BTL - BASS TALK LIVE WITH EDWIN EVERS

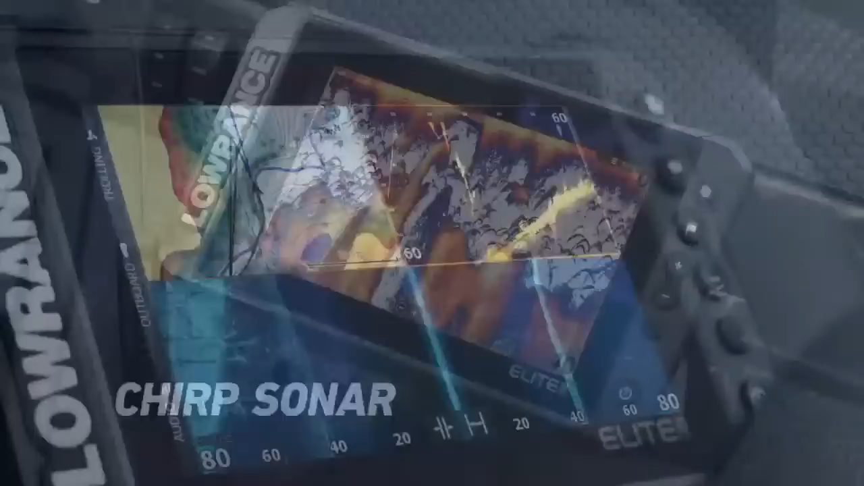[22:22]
side scan, and down scan imaging with fish reveal to high resolution active target live sonar.